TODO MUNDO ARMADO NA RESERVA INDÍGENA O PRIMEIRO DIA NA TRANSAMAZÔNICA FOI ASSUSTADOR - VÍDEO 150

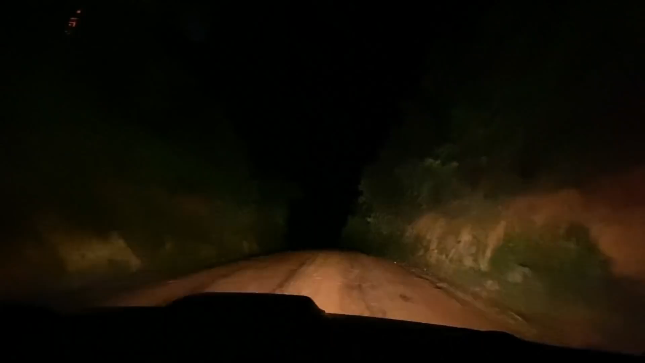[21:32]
Anoiteceu. E não chegamos. Falta quanto, Du? 60 quilômetros ainda. Torcer pra não chover. Aqui já não tá fácil. Se chover vai ficar pior. Chegando. Em Apim.
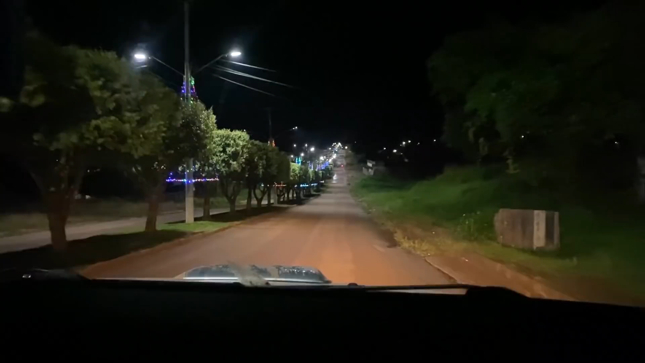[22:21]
Gente, não é que tem asfalto na cidade? A cidade é bem grandinha. Surpreendeu. Depois de 10 horas, chegamos em Apuí. 10 horas de viagem pra fazer 400 quilômetros. Vamos dormir aqui no posto pioneiro.